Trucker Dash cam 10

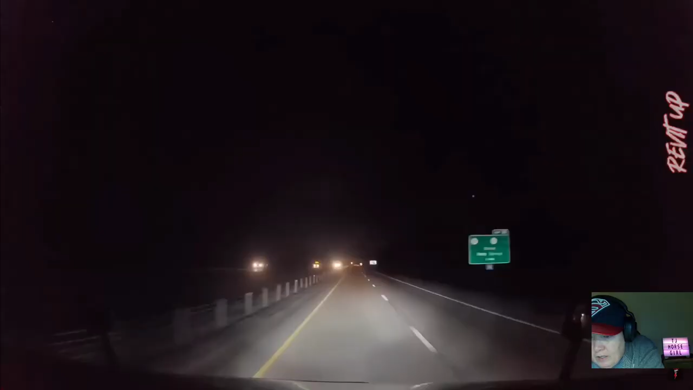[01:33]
Again, why do we do this? What are you doing? You can't even stay in the lane, dude.
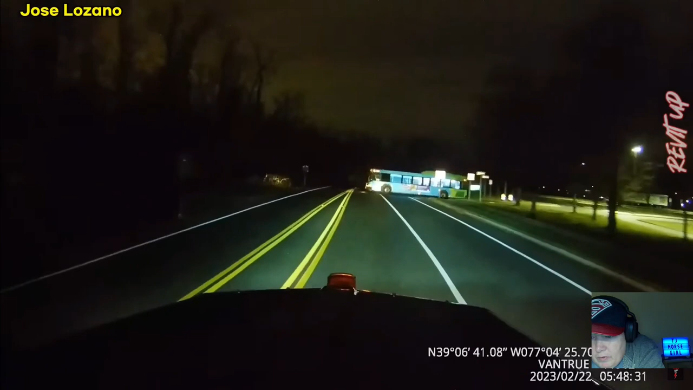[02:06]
God, there are dumb people out there. Okay, bus. Bus versus semi. Who was gonna win? Probably the semi.
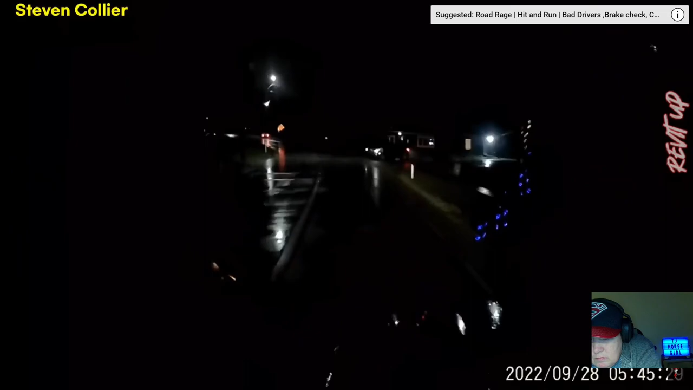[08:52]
Oh, that was close. Holy cow.
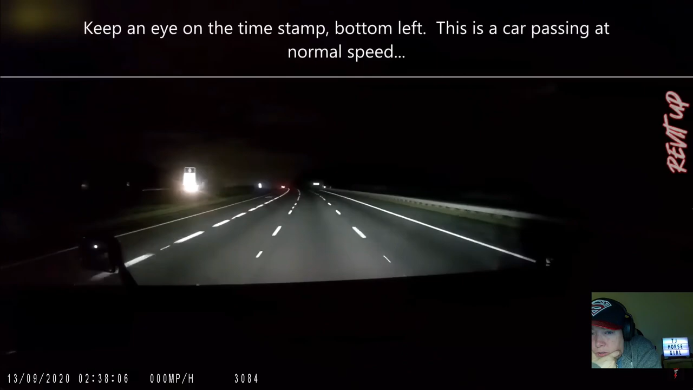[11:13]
Car passing at normal speed. It's 2:30 a.m., I guess. Holy cow. What's the time spent got to do with it? I need the storm to pass. I need to go out. I need to feed the horses and I'm hungry. I can still hear the rain falling.
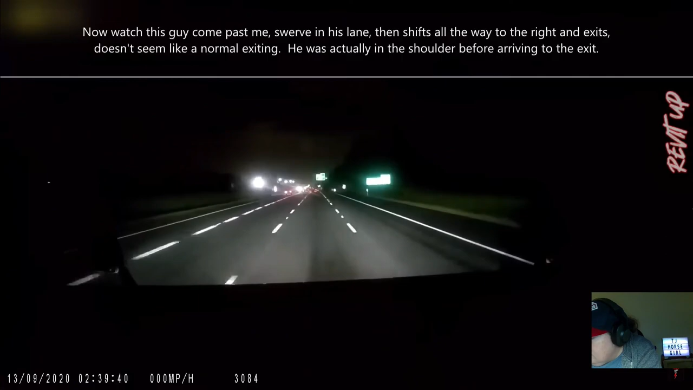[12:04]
Barely see him. Then, yeah, he went all the way over, but again, there's no traffic, so. Be different if there was traffic and he did that. He's back. How'd he get back?
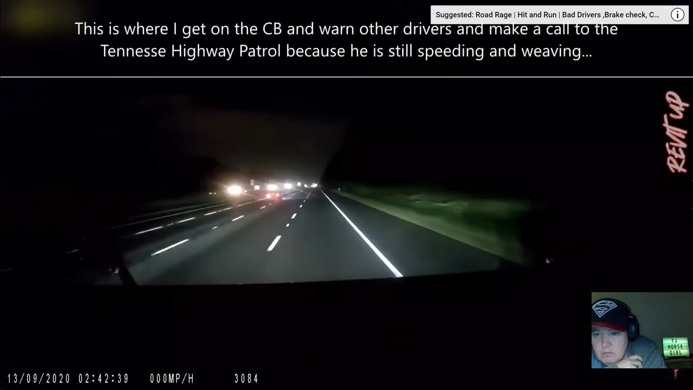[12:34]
Where'd he come from? He got off. Did he get back? I guess he got back on. Obviously. That was a dumb comment.
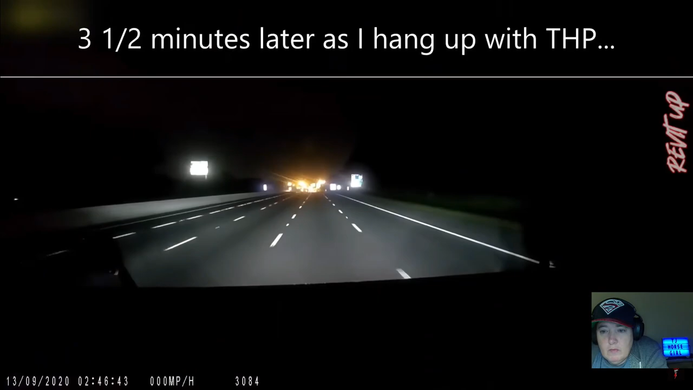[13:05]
Three and a half minutes later. Did he crash? He crashed. People.